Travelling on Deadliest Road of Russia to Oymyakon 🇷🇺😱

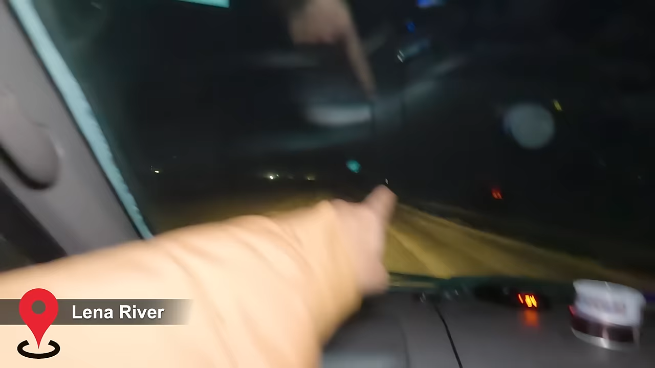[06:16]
तो ये पूरी रिवर है जो हम लोग ड्राइव कर रहे हैं, फ्रोजन रिवर, इन्होंने टेम्प्रेरी कुछ सिग्नल भी लगा दिया है जो लाइट वाला होता है, रेडियम वाला वैसा कुछ रिफ्लेक्टर जो है।
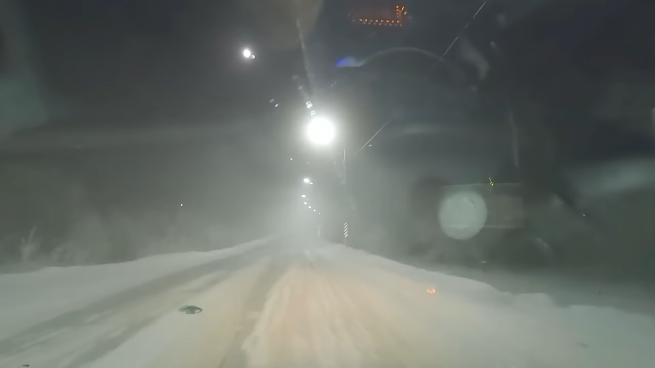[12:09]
रात में मैं कुछ शूट कर नहीं पाया, रोड बीच में कुछ जो स्मॉल टाउन्स आ रहे थे वहाँ रोड थोड़ी सही थी, उसके अलावा पूरी रोड ख़राब थी, बार बार बहुत ज़्यादा कार हिल रही थी, पूरी बर्फ़ की रोड है,